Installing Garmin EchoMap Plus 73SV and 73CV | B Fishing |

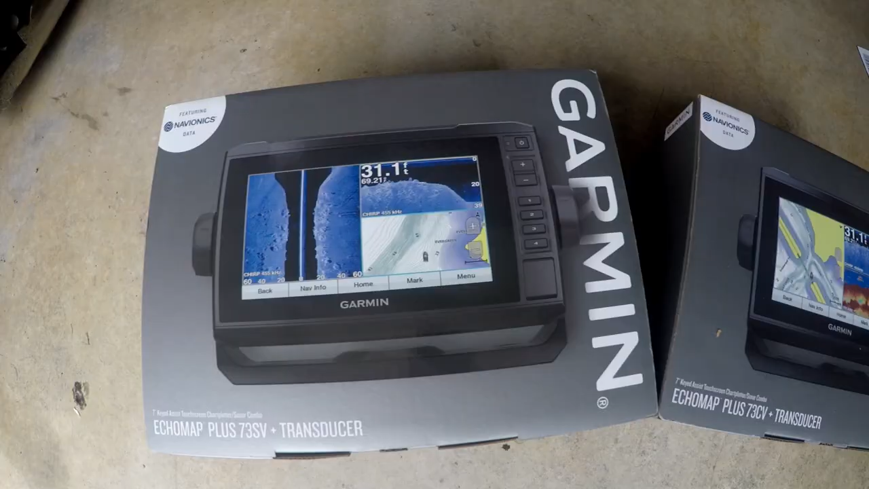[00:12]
We have got some new Garmin units with some side view, some down view.
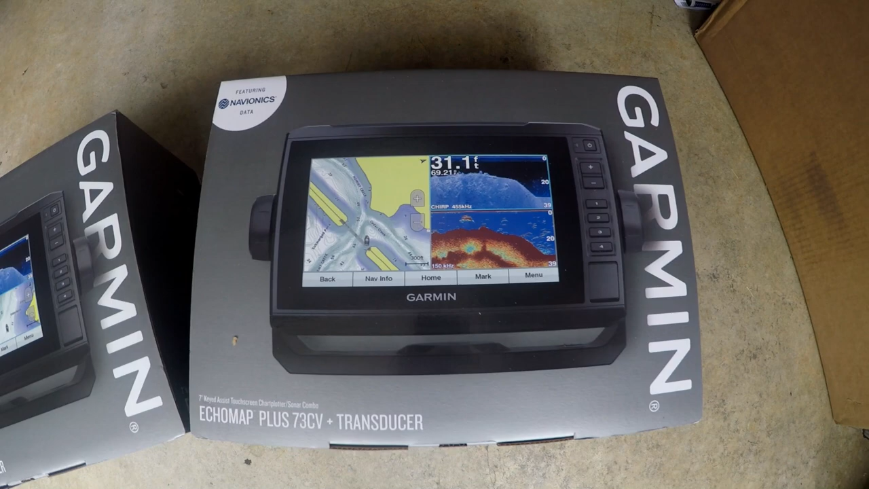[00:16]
We're going to be putting them in the console. We're going to be putting them on the front of the boat.